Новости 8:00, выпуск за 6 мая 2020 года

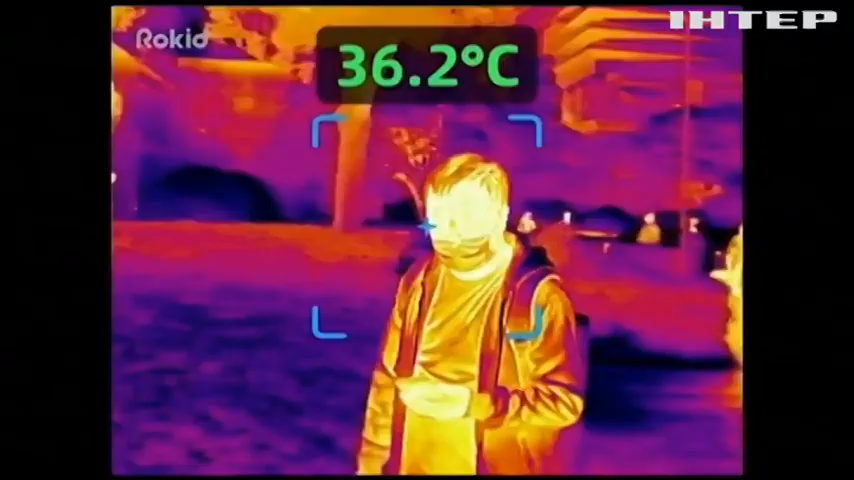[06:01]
On screen: spot 36.2°C
Так перехожих бачить охоронець парку в місті Ханчжоу.
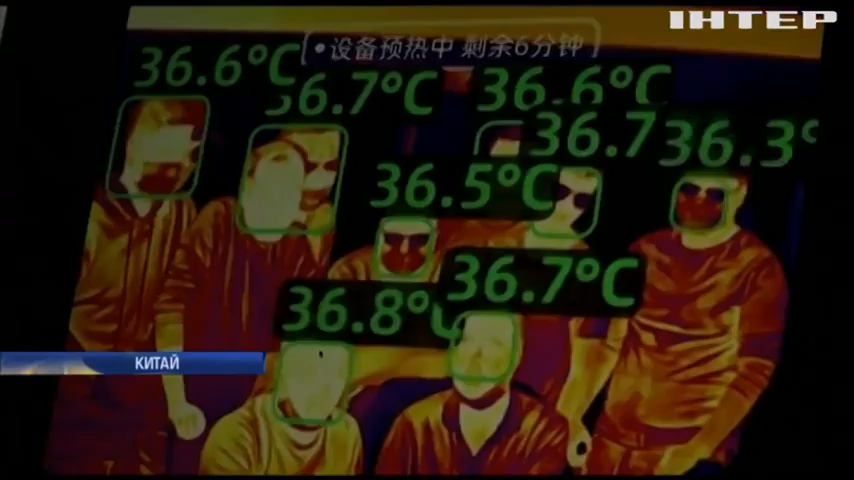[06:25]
Перші термоокуляри створили за два тижні.